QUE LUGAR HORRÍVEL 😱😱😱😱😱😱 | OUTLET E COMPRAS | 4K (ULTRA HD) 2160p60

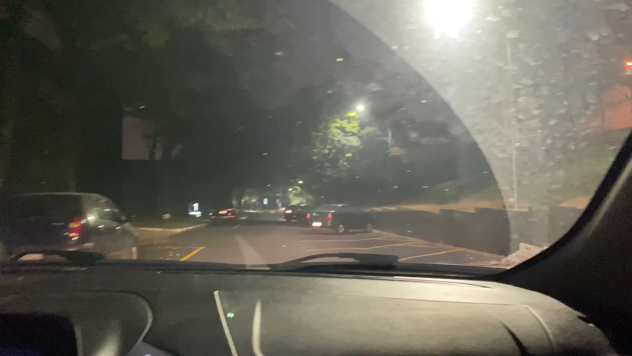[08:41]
Você pode ser assaltado, ó. Porque aqui é um ombreu, ó. Não tem nada. Ela vai me buscar seu carro aqui no meio do nada. Você pode ser assaltado.